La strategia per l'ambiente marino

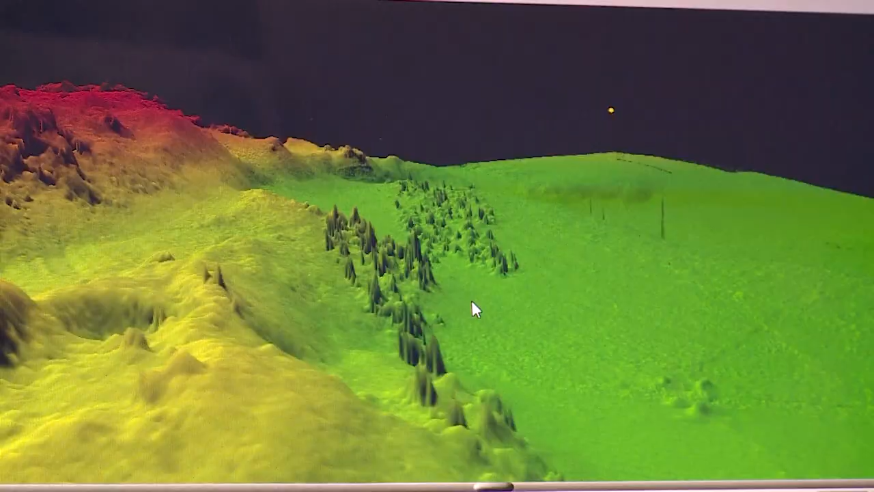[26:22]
Ci sono montagne sottomarine, canyon e tutto un ambito assolutamente poco noto perché basti pensare che conosciamo molto più in dettaglio il suolo lunare che è il nostro fondo del mare.
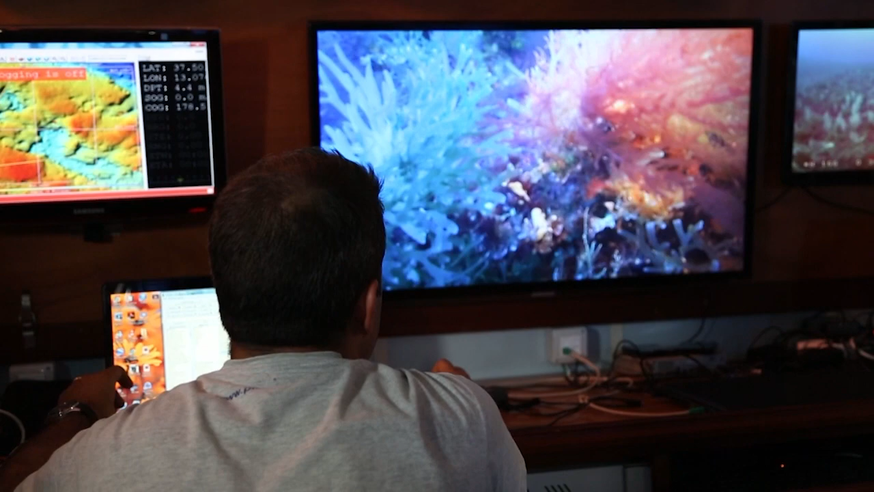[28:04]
oppure ad esempio attraverso gli eco-scandagli noi riusciamo con il riflesso delle onde sonore ad avere una